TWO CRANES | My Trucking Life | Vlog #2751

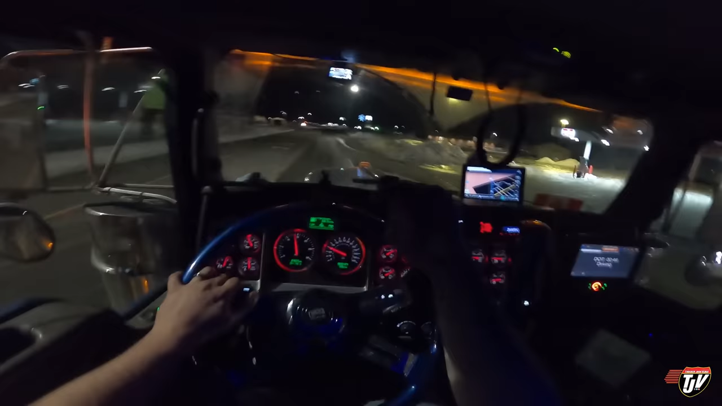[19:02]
Facing this way. Well, it's like nobody's here again. There's a drop trailer there though. That doesn't count as somebody. I'm glad when there's parking, right? Like, don't get me wrong, but I sometimes I start to worry. I'm like, why is no one else parking here, you know? Are we not supposed to park here? It is parking, I've checked.